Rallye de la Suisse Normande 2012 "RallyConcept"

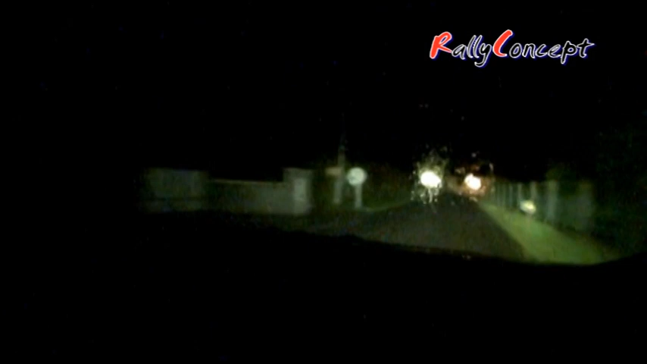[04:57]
et 200 mètres derrière, on perd pas de temps. Allez, 200 mètres, gauche à fond absolu, au panneau 70.